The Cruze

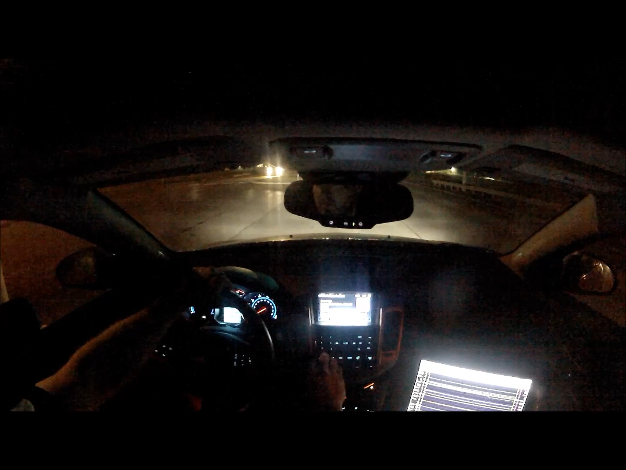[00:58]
I should be able to see my throttle position there. I'm really pushing it on the interstate here. It's a semi right next to us so I'm going to side swipe it, but here we go. Very good pull from 3,000 to 4,000 now.